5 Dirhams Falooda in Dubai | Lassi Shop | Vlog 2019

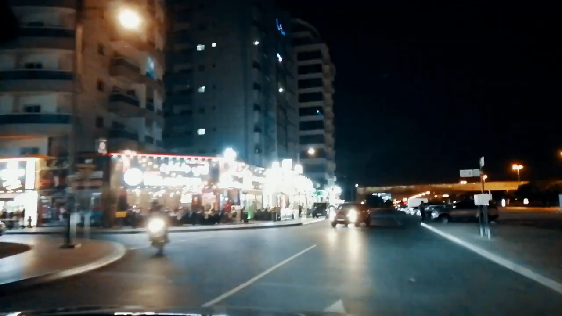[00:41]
Guys, we have reached Al Nada, Dubai and you are watching me this is full of food street and it is very near to my house and this is the place where we will try Faluda and what are you going to do?